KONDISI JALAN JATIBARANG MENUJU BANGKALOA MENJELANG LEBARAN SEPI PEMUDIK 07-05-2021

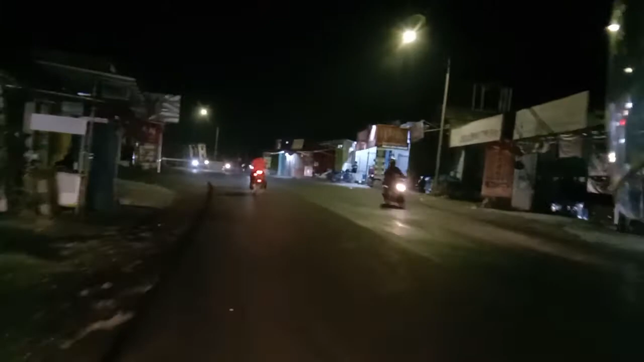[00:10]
Enggak ada pemudik lewat. Hanya pemudik lokal saja yang berada di lalu lalang di Jatibarang.
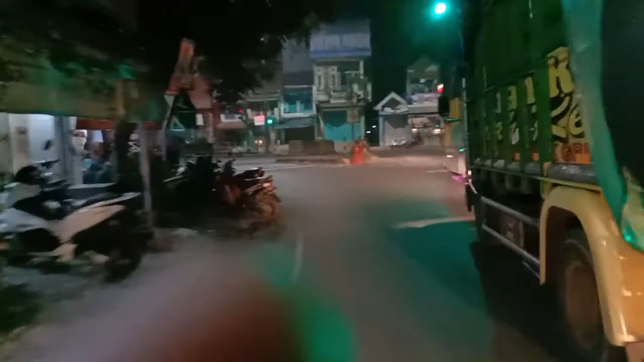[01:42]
Widasari, Jalan Pantura Widasari aman ya Mbak.
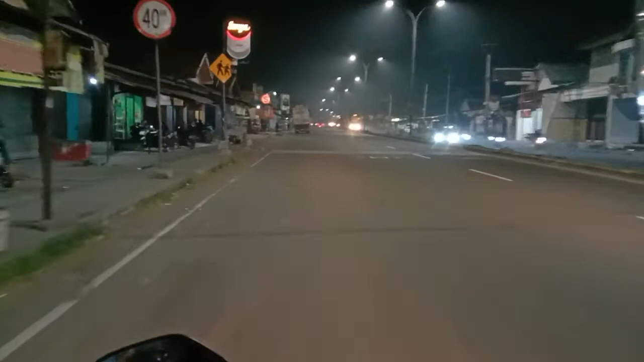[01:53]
Lampu PJ udah nyala ya? Yang lolos dari penyekatan. Ah, nggak ada orang mudik, sepi. Kayak kita yang mudik ya. Mudik, Bangkalowa, Jatibarang Bangkalowa mana? Sebulan sebentar cuman lewatnya doang.
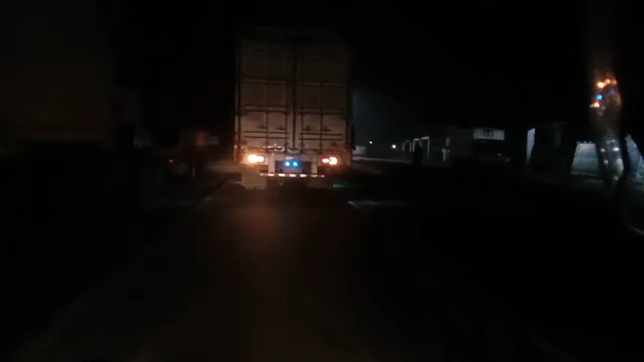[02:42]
Aman Mbak, Widasari itu perbatasan Bangkalowa Widasari.
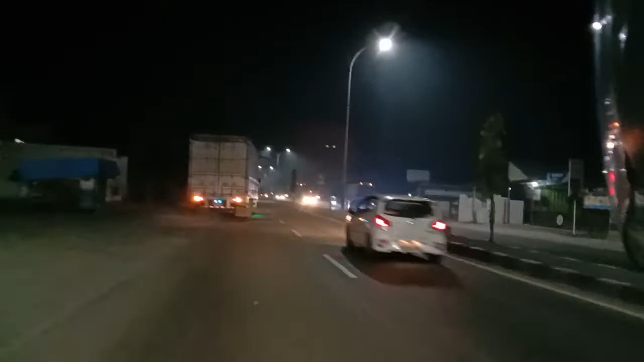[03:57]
Ada sih yang mudik tapi tetap.
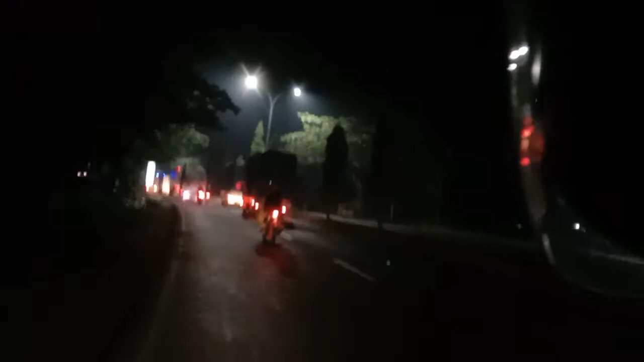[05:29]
pinter. Ikut mobil gede ya. Kafe udah buka.
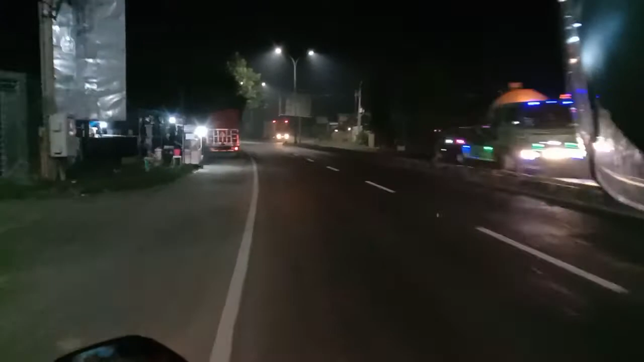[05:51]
Dermaga Malang, Bangkal lah, blok Dermaga Malang, sepi.